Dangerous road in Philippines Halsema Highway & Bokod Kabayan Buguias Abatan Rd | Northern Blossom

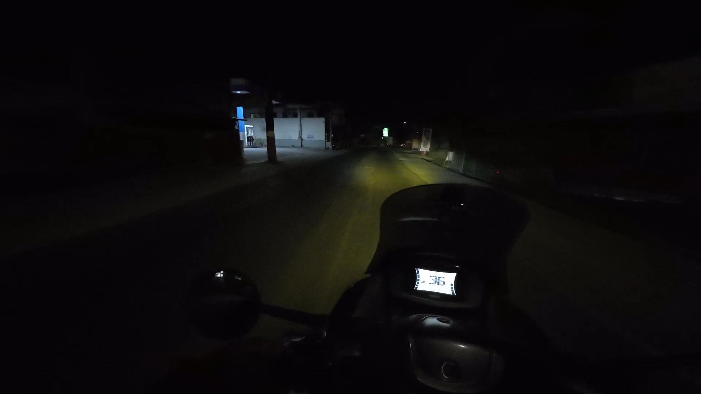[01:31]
May gasolinahan pala, wala lang bombahan ng gulong. Mabandang Nueva Ecija na tayo magpagasolina. May katsikahan na ako ngayon. Sarap. Ah. Sarap pala may intercom. O kaya, may bombahan ng gulong. Wala ano, hindi sila naglalagay ng bombomba ng gulong.